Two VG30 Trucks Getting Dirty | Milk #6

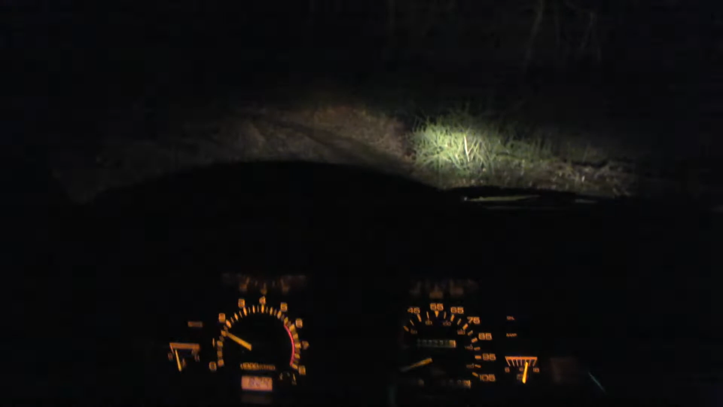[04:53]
i'm kind of slipping down this right now oh fuck let's hope i don't flip this shit